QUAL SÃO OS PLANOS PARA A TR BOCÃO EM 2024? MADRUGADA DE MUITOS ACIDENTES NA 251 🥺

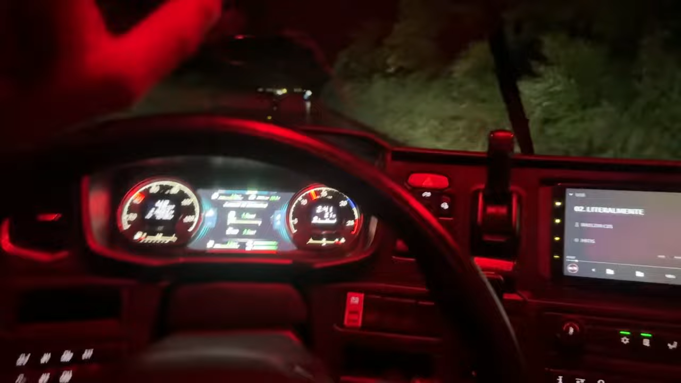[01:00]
eu já assustei, defendeu queimado, eu desliguei, fui ver a potência, fechou o curto ali. O cara no meio da pista, ó, chovendo, o cara andando de a pé, velho, doido. E aí, galera, fui liguei o caminhão de novo, e aí a potência fechou um curto louco ali, tei, levantou que a fumaceira dentro do caminhão, já peguei até a garrafinha d'água pra jogar, pensei que ia pegar, pô. Tu é doido. Aí queimou duas potências, queimou o transformador. Isso era 9 e pouco da noite. Arrumamos um menino ali, menino bom de serviço, você até doido. Aqui em Montes Claros aqui. Olha a hora que eu tô saindo de Montes Claros aqui.
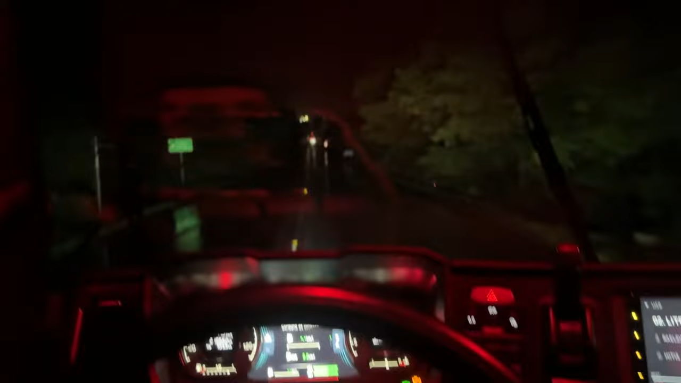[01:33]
Acabei de sair de Montes Claros ali, o posto de anjo. 2h42 da manhã, mas sem som não vou, né? E também mais cedo teve um acidente ali no SAR, né? Teve um acidente lá na saída da 251 também. Inclusive o cowboy tá vindo de lá pra cá. O cowboy ficou parado no acidente de lá pra cá, da saída da 116 pra 251. Bateu 4 caminhões no fundo do outro e a gente tava trancado de cá. Aí a que nós foi sair, que tinha liberado a pista, aconteceu esse imprevisto aí. Mas tá bom, o choque foi dar uma cochiladinha, mas se jogando. Lá, o choque tá lá na frente lá.
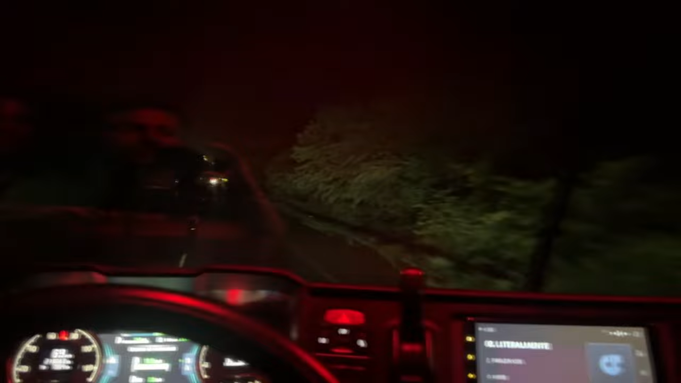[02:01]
E bora, né? Pra sair cedo, não tinha pegado essa chuva aqui, mas fazer o quê, né? Às vezes é livramento. Nada sem a permissão de Deus na nossa vida. Aconteceu alguma coisa na hora que chegou o momento da gente.
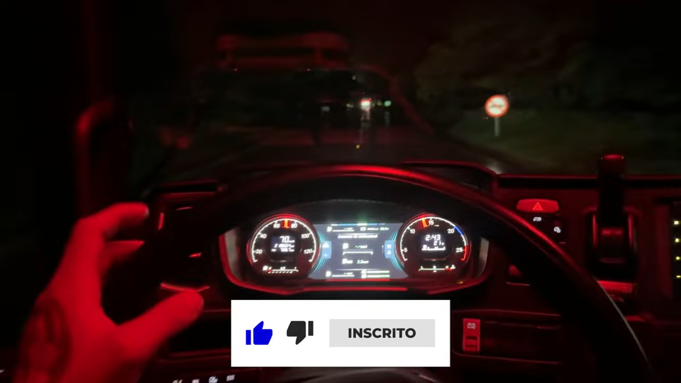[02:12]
Se aconteceu alguma coisa que você, igual essa aqui, ó, ah, vou gastar o maior dinheiro pra arrumar isso aí. Eu já gastei ali 650 com o menino, troquei a potência e ele me... Nó. Mas que barato o serviço que ele fez ali. E às vezes a gente fica com o negócio, tem que arrumar duas potências, esse trem, não sei nem se vai dar garantia, esse transformador. Mas às vezes a gente tem que usar isso aí como livramento, né? Então... bola pra frente, vamos se jogar. O choquitão tá aí, ó.
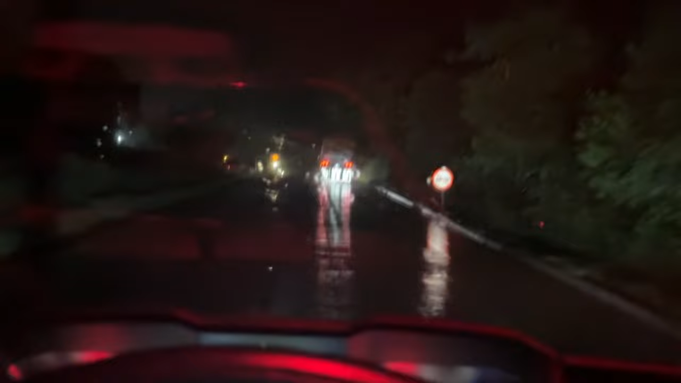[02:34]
O choquitão tá mais pesado que eu. Tô na câmara fria, normal. A gente subia 28 até 35 mil quilos. Hoje eu tô com 31. 30 mil quilos, uns quebrados quase 31. O choquinho tá com 50. Então, subi essa raiada ali do Francisco Sá. Esse trem tô devagarzinho na chuva, patina muito. Estrada aqui escorrega.
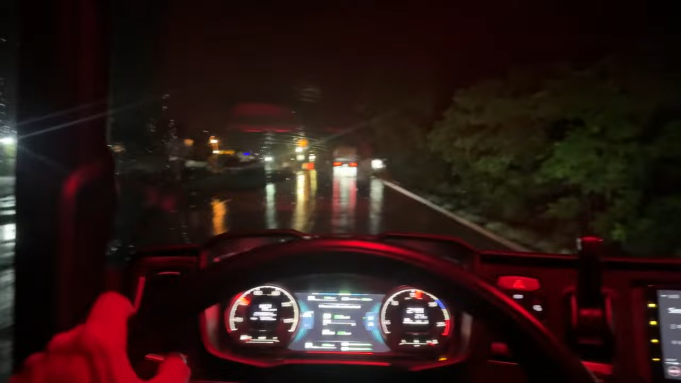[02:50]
Vamos na boazinha, né? Amanhã vai passar lá no Jones Lameira. Vou filmar pra vocês trocando a lameira do caminhão. Vamos trocar a lameira da câmara fria, ó, da quarto eixo. Vou colocar outra nova, que ela ali pintou num dia que tá chovendo muito lá, não segurou muito a tinta na lameira. Deu garantia pra nós. Bora se jogar então, fechou, galera? Então é isso aí. Vem chegando, conferindo os videozão aí. Já dá seu like, curte, compartilha com os amigos. E muita gente aí assistindo nosso vídeo aí, talvez não é inscrito no canal. A galera sabe que eu dei uma esquecida do canal aí, mas eu dependo de vocês me ajudar pra me focar de novo, fechou?
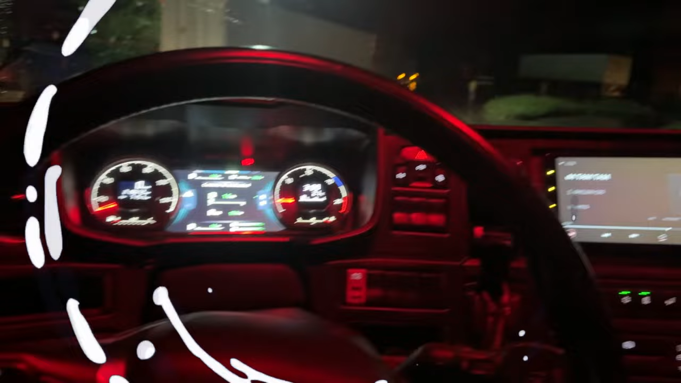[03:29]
Então deixa nos comentários. Bora visualizar todos os vídeos aí pra gente empolgar de novo com o canal. Tamo junto. É, rapaziada, tem boca não, viu? Acidente hoje o dia inteiro, parado dois lados do 251.
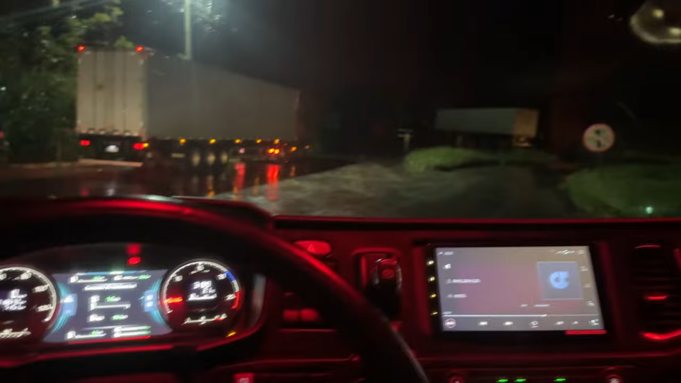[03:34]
Arrancamos agora, já paramos aí, ó. O choquinho, ó. Já paramos.
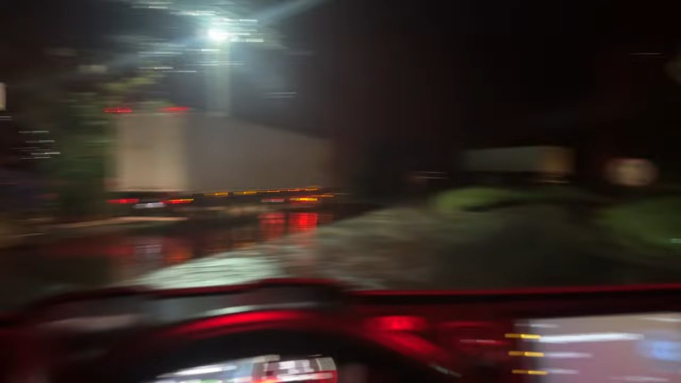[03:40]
Outro acidente ali, o cara deu L, trancou a pista. Ó. Trancado.
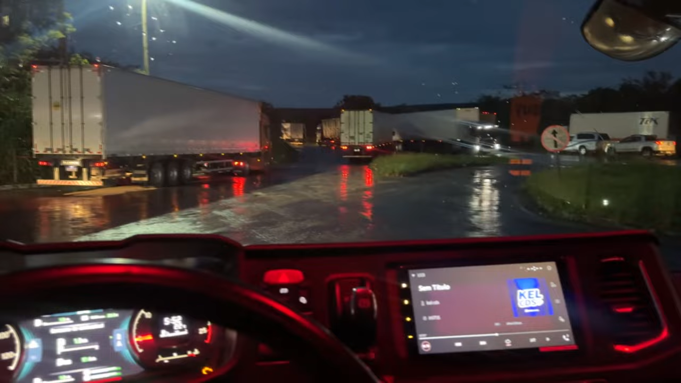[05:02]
Liberou, o posto lotou de gente aí.